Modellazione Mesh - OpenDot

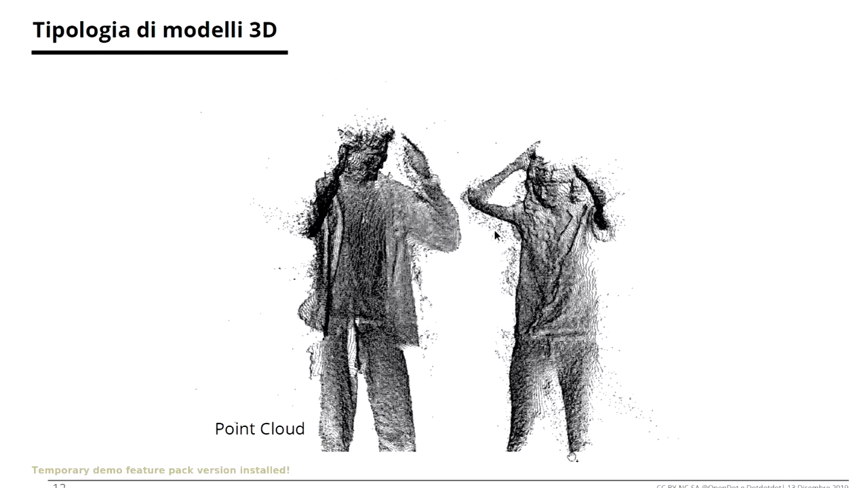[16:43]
Questo è quello che vede un Kinect, quindi un tipo di scanner 3D che viene usato nei videogiochi.
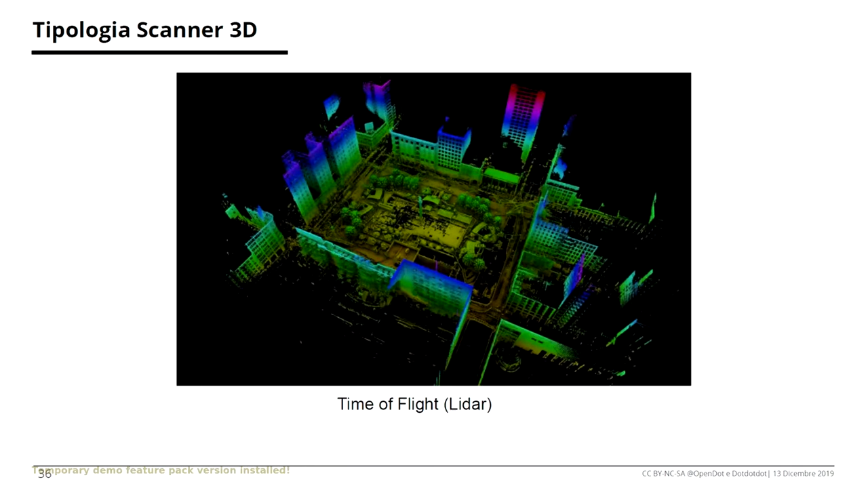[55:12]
Ne abbiamo un altro che spara 4 raggi laser paralleli. In quel caso possiamo riuscire a rilevare se un oggetto che entra all'interno dello spazio si sta avvicinando, cioè se sta passando attraverso il disco di rilevamento in una direzione o nell'altra, magari, o cose di questo genere. Il laser ha, scusate, scanner a triangolazione, invece è una tipologia diversa, spara una linea laser oppure un punto laser che però viene mosso come se fosse una linea, oppure
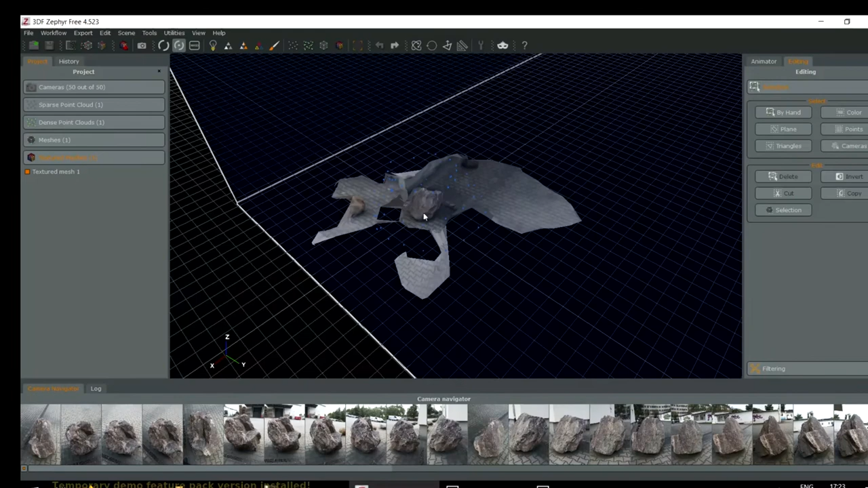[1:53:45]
Provate a controllare anche voi se avete la stessa situazione. Prima operazione, gli dico, su in alto c'è un rettangolino
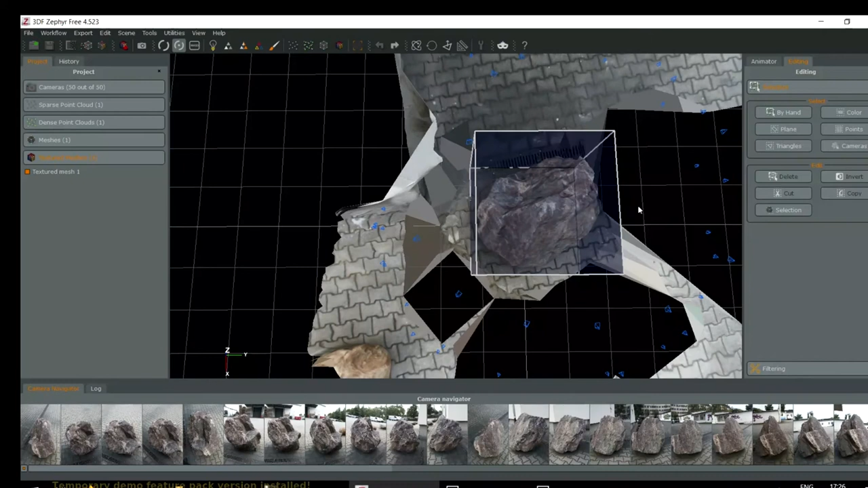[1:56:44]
Se ci posizioniamo più o meno dall'alto sopra la nostra roccia, possiamo fare un rettangolo che prende tutta la roccia, occhio a prenderla tutta, poi fate invertite selezione
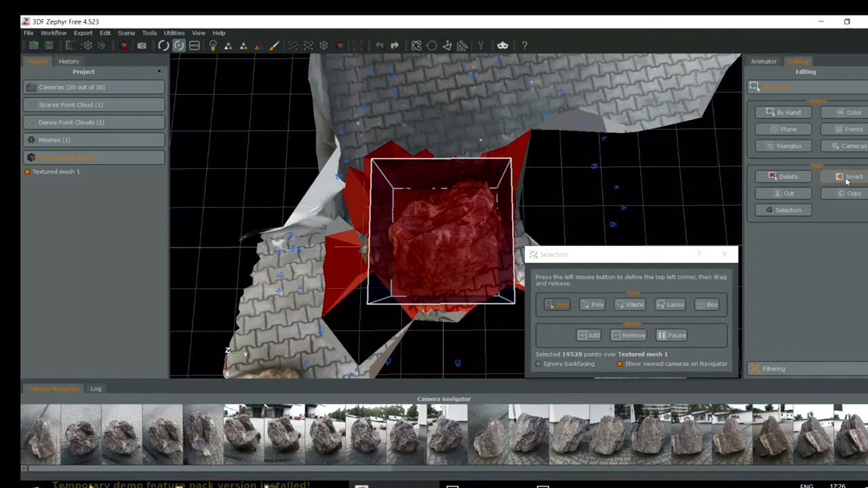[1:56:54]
e cancellate tutto ciò che non è la selezione che abbiamo fatto prima. Così abbiamo più o meno
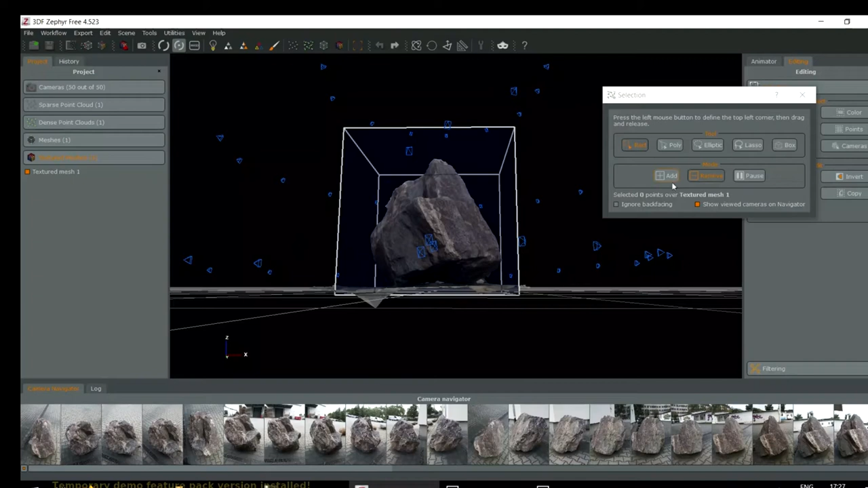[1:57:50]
scusa, remove, posso deselezionare di nuovo, e un altro modo è selezionare usando un piano, ad esempio. Quindi invece di selezionare by hand faccio selezione con un piano.
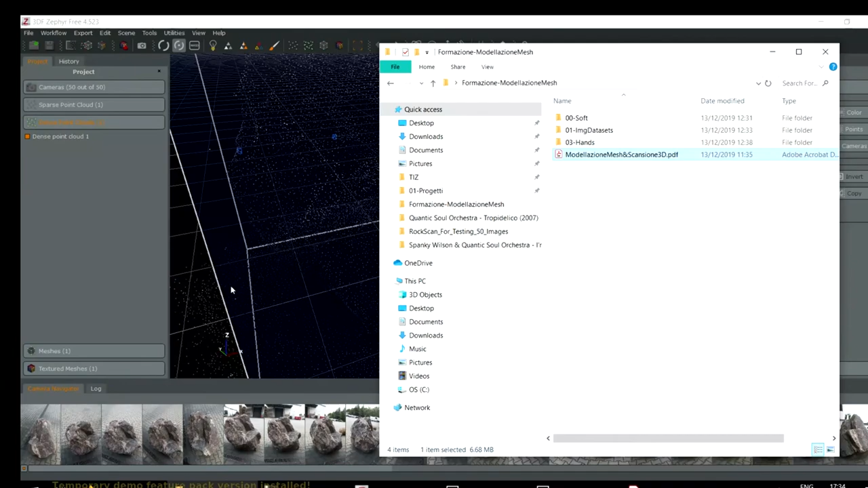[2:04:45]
Insomma, posso lavorarci in tante maniere. E anche molto veloce da renderizzare, infatti se vedete qua si muove abbastanza rapidamente, non abbiamo troppo i problemi di visualizzazione. Anche qua usano un effetto simile perché i punti che sono davanti a quelli dietro mascherano quelli dietro e sono leggermente più grandi e leggermente più chiari di quelli che vedo posteriormente. Tutto questo ci dà un'impressione di tridimensionalità.
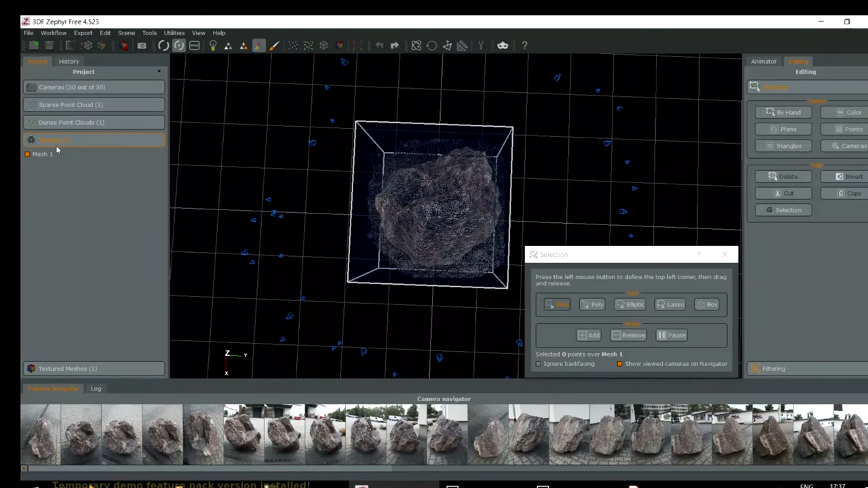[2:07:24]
Non ho capito bene se sto lavorando sulla mesh, sulla texture, su quali parti abbiamo lavorato prima. Per cui probabilmente devo ripetere l'operazione anche su un altro tipo di mesh.
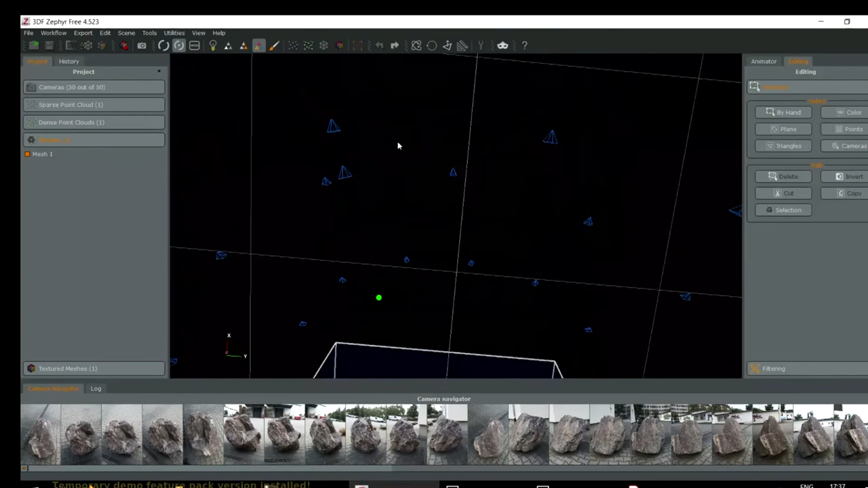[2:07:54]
Ok, abbiamo ritagliato di nuovo il sotto del nostro sassetto. Proviamo a fare di nuovo tool mesh filter.
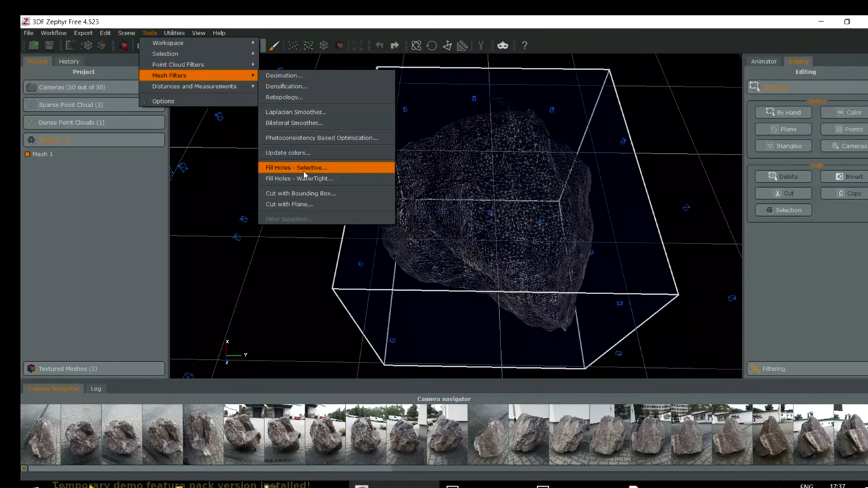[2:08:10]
Riempi buchi selettivo. A questo punto invece vediamo che sta lavorando effettivamente sul buco che ci interessava a noi. Non lo sta riempendo molto bene. Proviamo a mettere avoid self intersection. Non sta venendo molto bene, per cui boh,
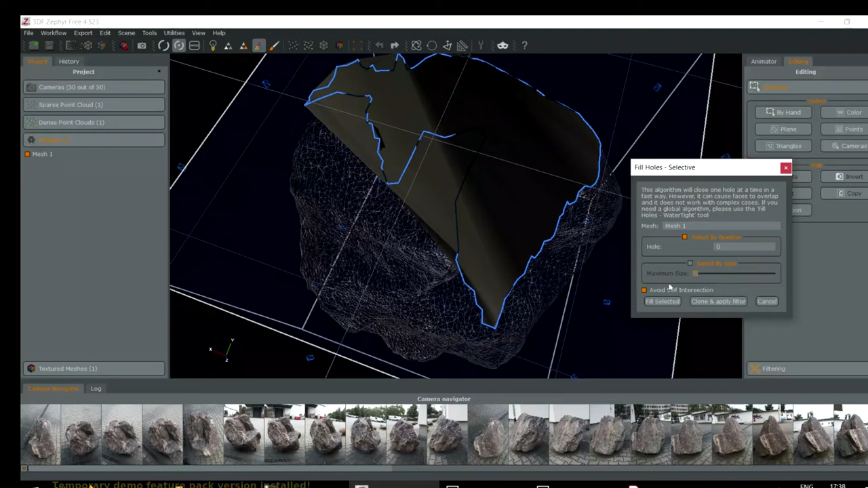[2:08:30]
possiamo decidere se applicarlo o provare dopo su mesh mixer a chiuderlo dopo su mesh mixer. Forse facciamo cancella e ce lo chiudiamo dopo.
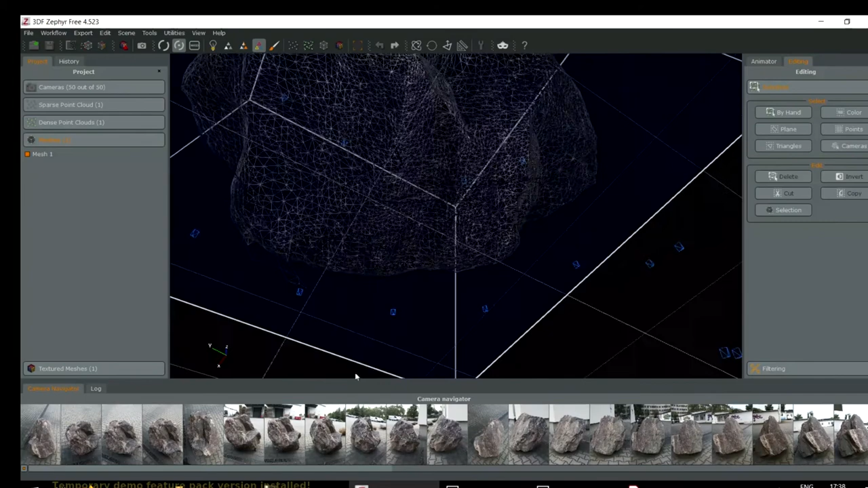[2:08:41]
Allora, invece proviamo a fare una mesh un po' più low poly, ad esempio per portarla dopo su un programma di renderizzazione dove lavoriamo su un'animazione e quindi vogliamo una mesh molto lenta. Decimazione del numero di punti.
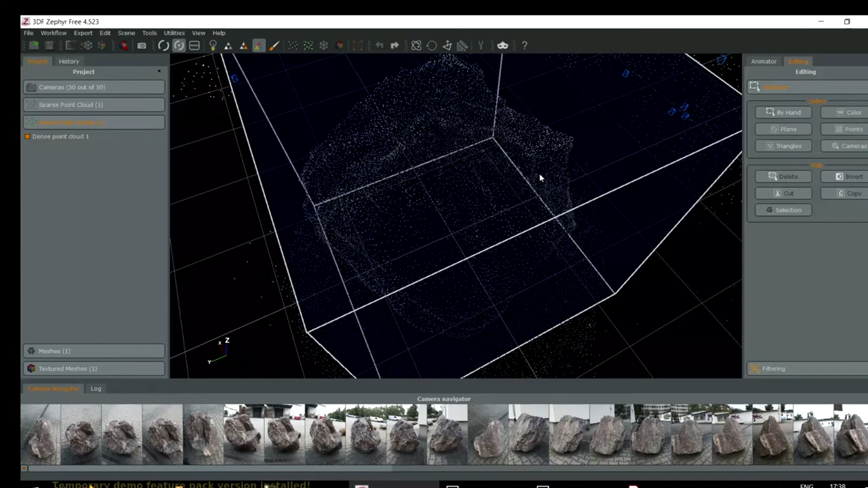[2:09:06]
Ho fatto una selezione tramite manuale, Voi in ogni modo di visualizzare state lavorando su quel modo di visualizzare lì, per cui se sono sulla nuvola punti, se sono su, cioè in base a cosa sto vedendo, sto selezionando quello che vedo. Quindi con lo strumento di selezione dentro editing faccio la selezione,
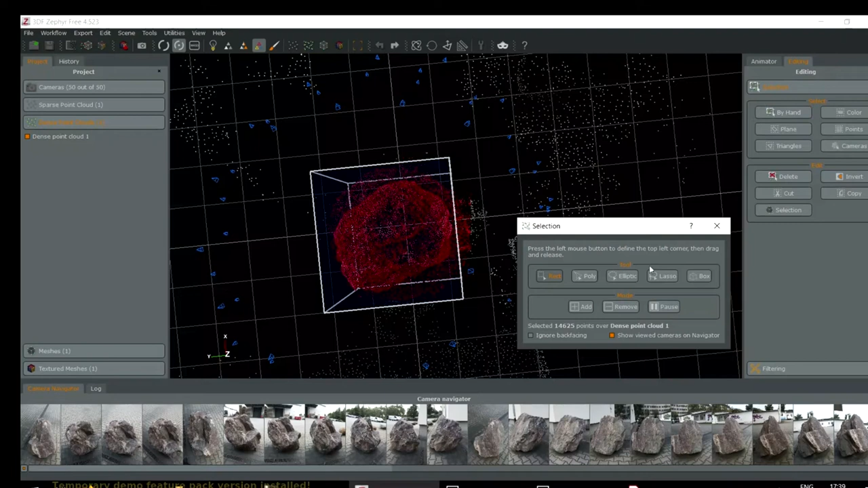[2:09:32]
ho degli strumenti di edit della selezione, posso invertirla e a quel punto posso cancellare la selezione.
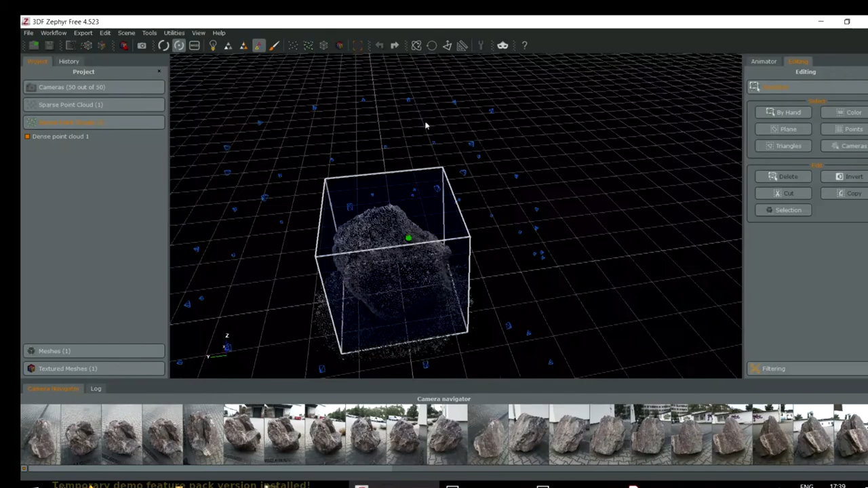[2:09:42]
E per cui adesso proviamo anche qua a fare anche qui
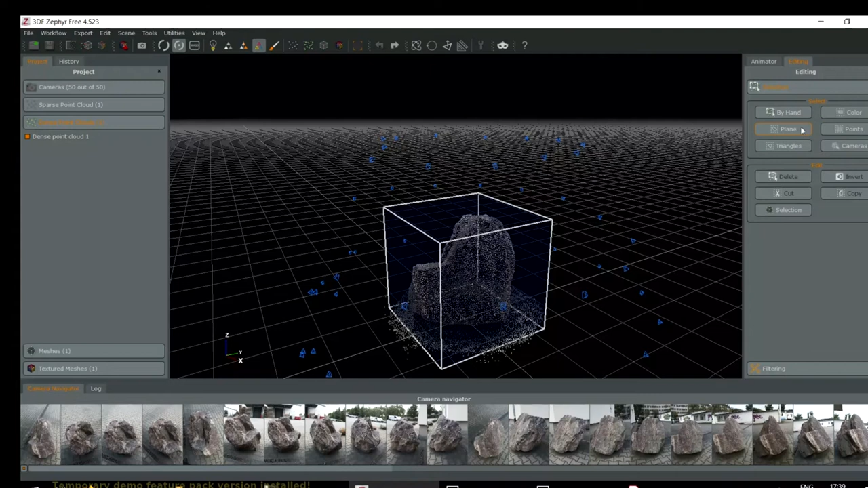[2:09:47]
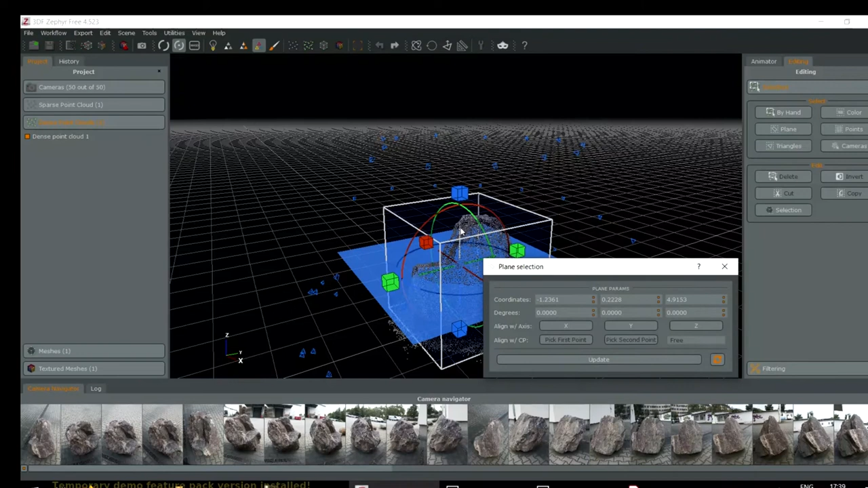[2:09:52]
di nuovo sulla nuvola di punti, provo di nuovo anche qua a eliminare i punti del fondo. Update, inverti, cancella.
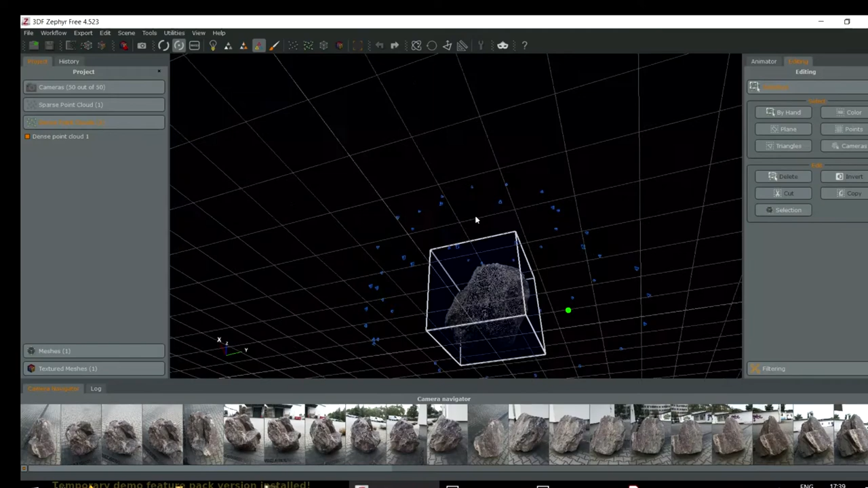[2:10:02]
Sto cancellando un po' a casaccio tutti i miei dati per tenere solo la cosa. Per cui tool, mesh filter. Proviamo a fare una ritopologizzazione della nostra mesh.
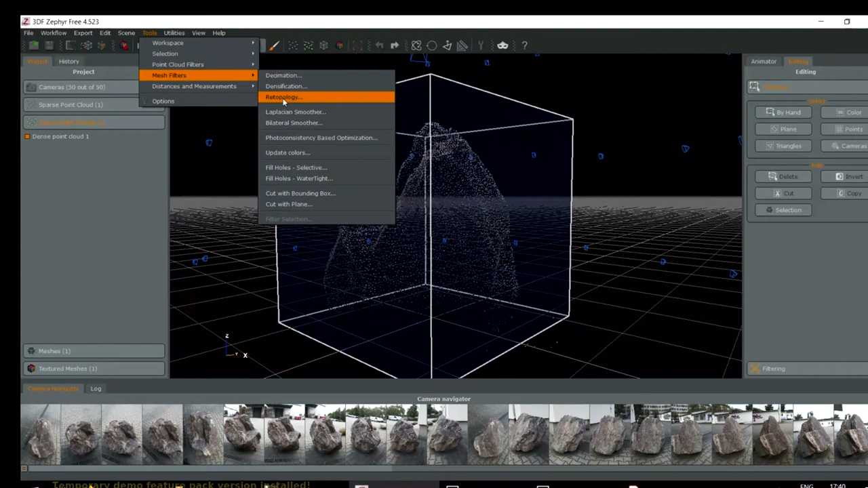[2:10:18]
Infatti, in questo caso la ritopologizzazione lavora sulla mesh e